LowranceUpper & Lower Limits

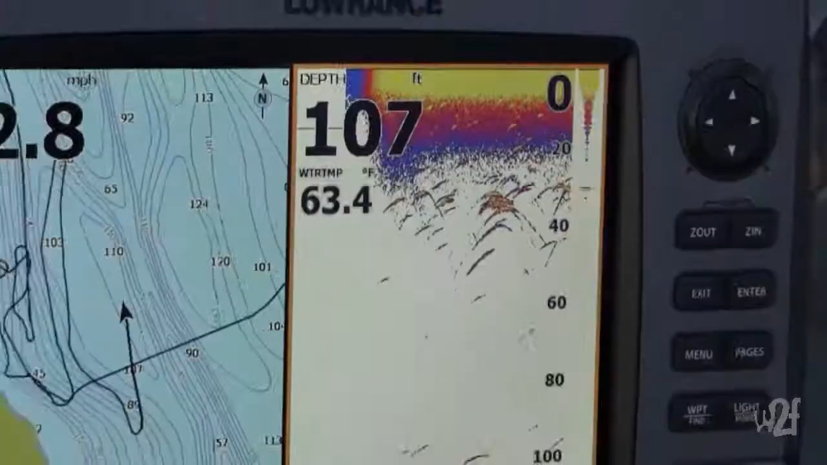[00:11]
On screen: depth 107 ft, water 63.4°F
water column and I'm noticing a concentration between about oh 20 foot
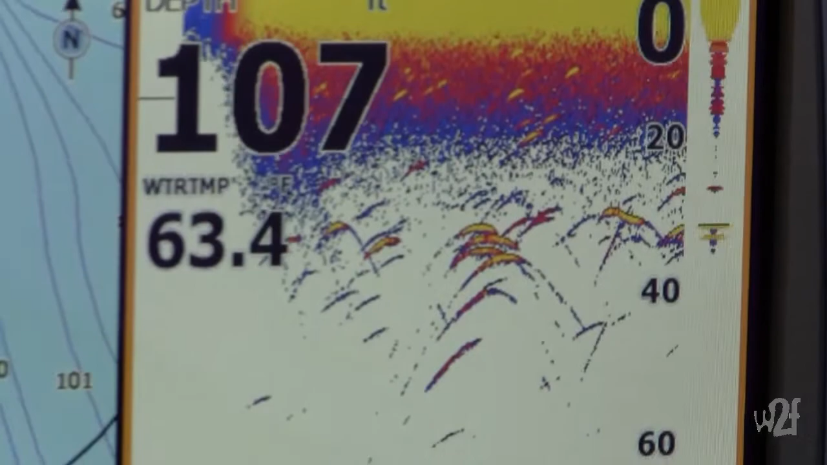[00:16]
On screen: depth 107 ft
and 40
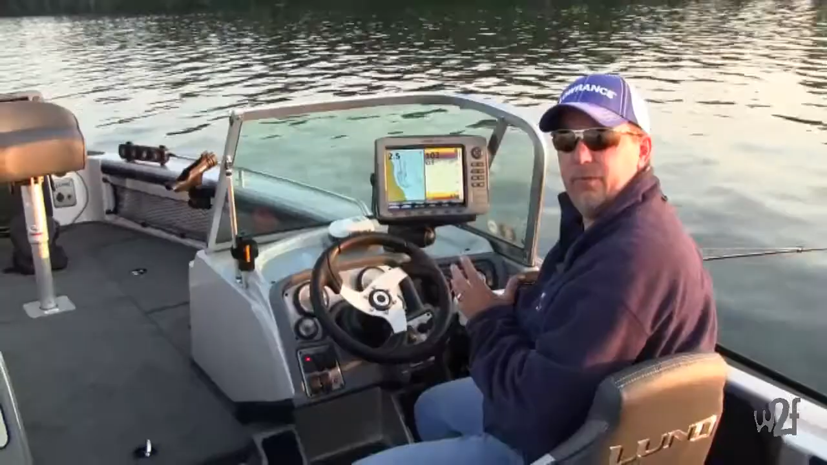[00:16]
foot and I want to zoom in and see if there's any predator fish in there and see what the
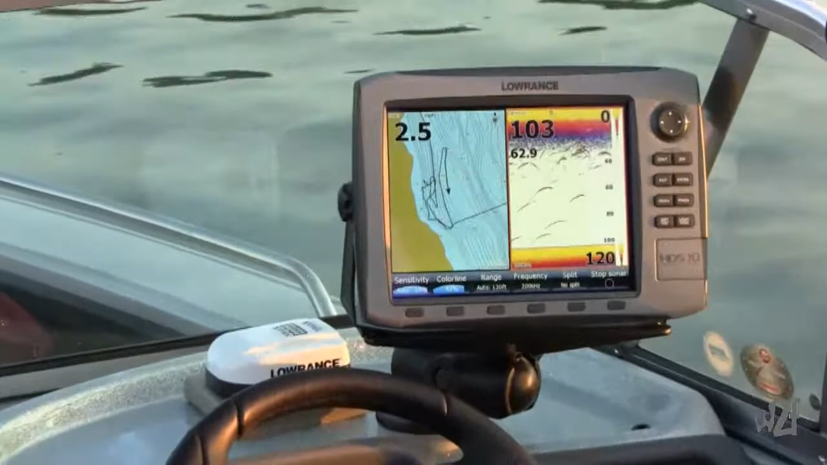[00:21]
concentrations of those fish look like so what I'm going to do is I'm going to go to range and I'm going to set an upper limit
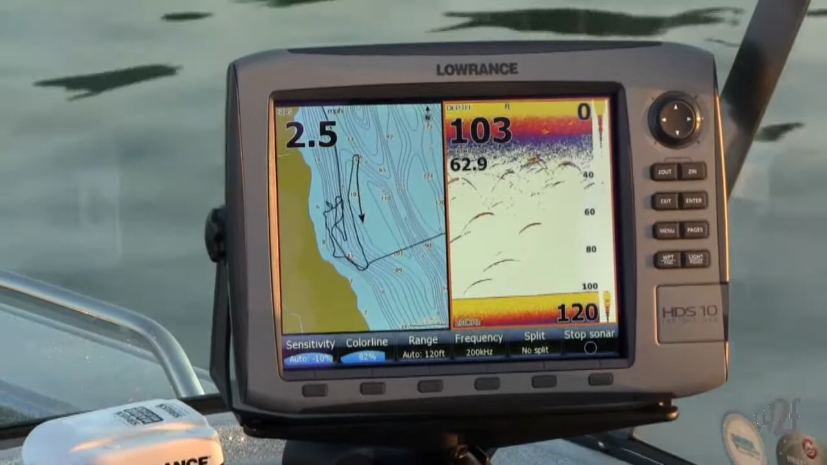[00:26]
On screen: depth 103 ft
lower limit to fine-tune my presentation the hit range it goes to auto range
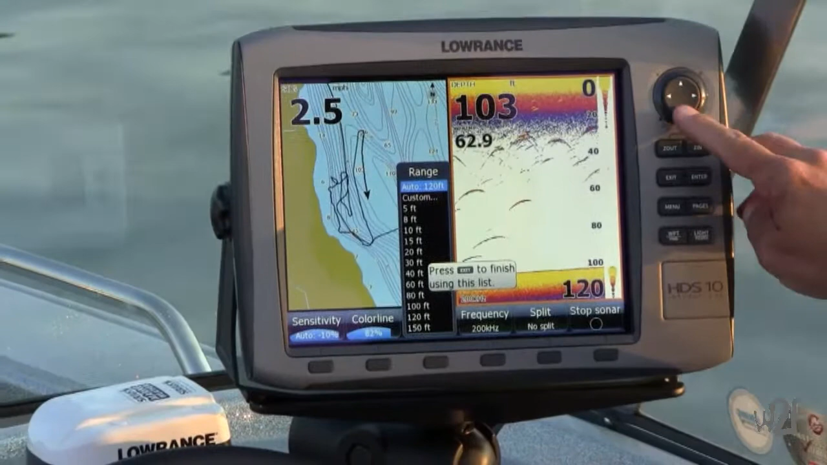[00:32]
On screen: depth 103 ft
click down to custom hit enter now I can set an upper limit and a lower
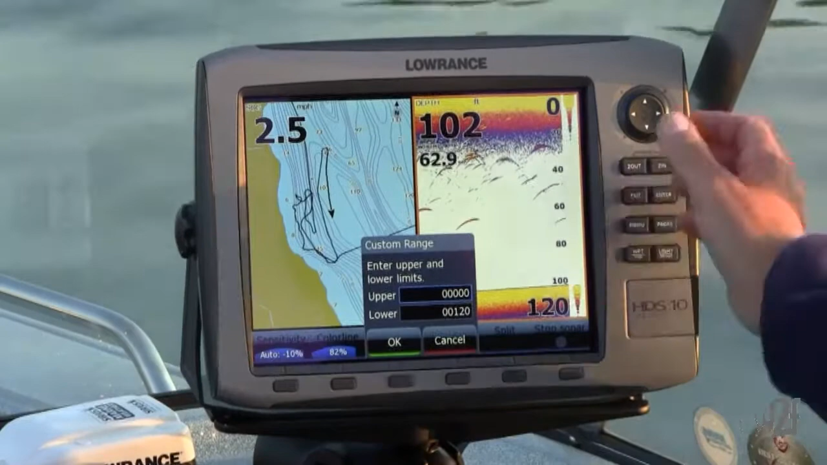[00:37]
limit you see the upper limit is highlighted in blue so hit enter I'll scroll
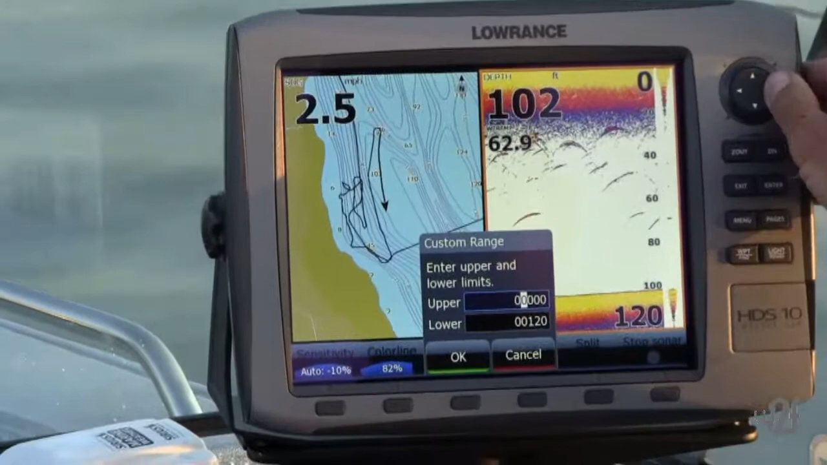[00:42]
On screen: depth 102 ft
over punch in the upper limit number hit
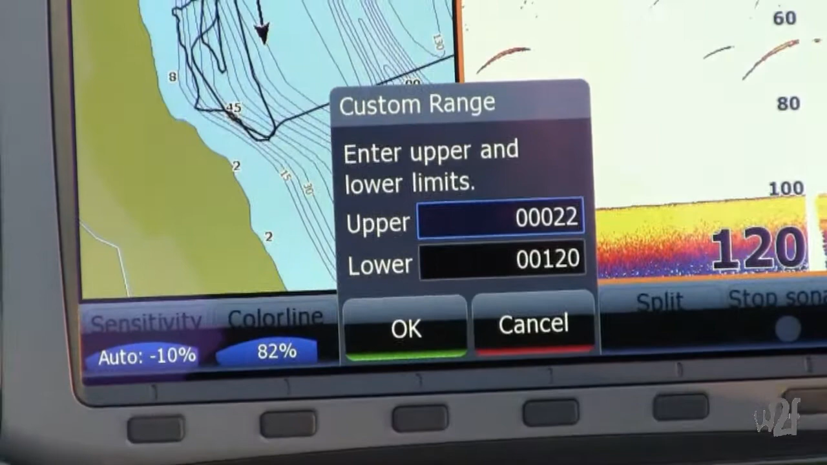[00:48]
enter go down to the lower limit hit enter scroll over
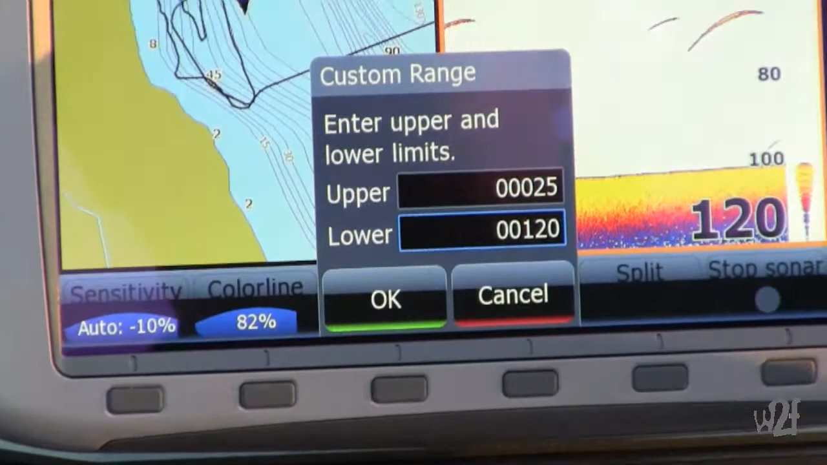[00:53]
hit enter hit enter again
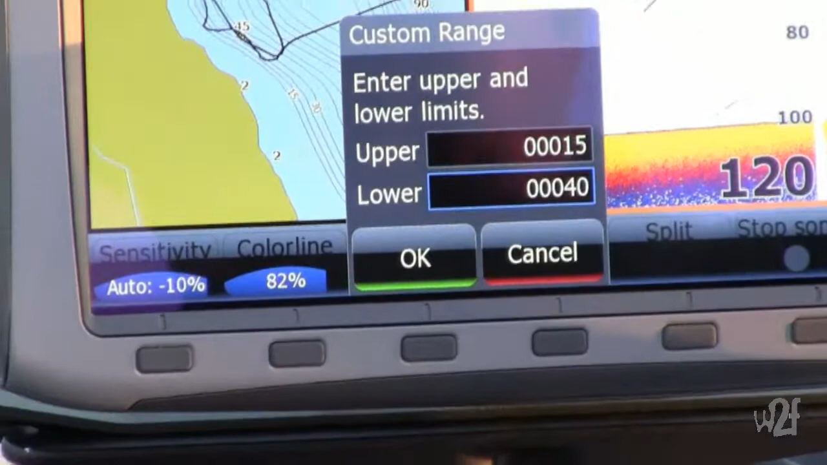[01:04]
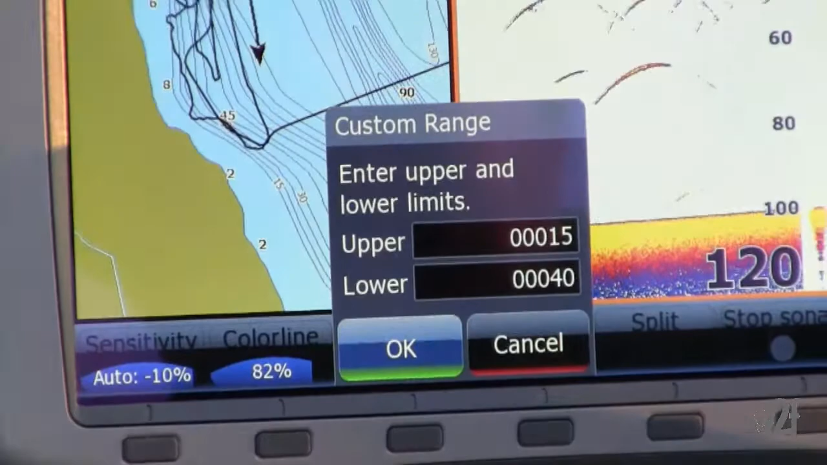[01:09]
scroll down to okay hit enter now it gives me that space between 15 and 40
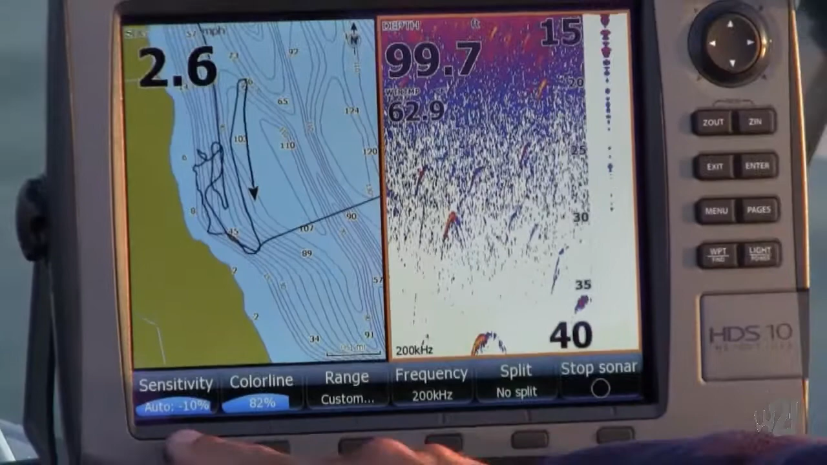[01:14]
On screen: depth 99.7 ft
foot I'm going to adjust the sensitivity crank that down a little bit now
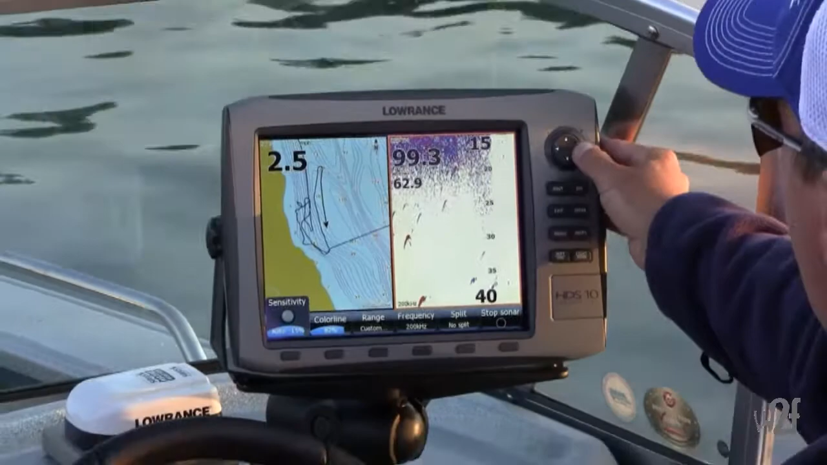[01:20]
I can see what the size of the bait fish are I can see if there's predator fish in there I can see if there's pods
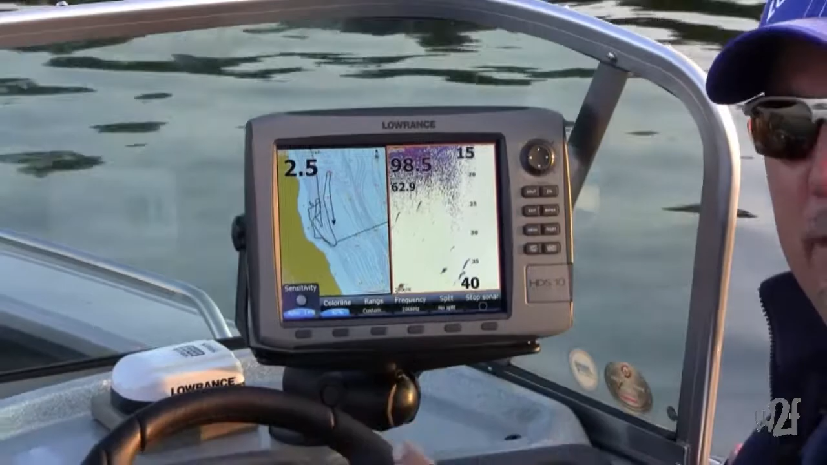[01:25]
of bait fish setting an upper and lower limit on your sonar really helps you fine-tune your presentation when you're open water trolling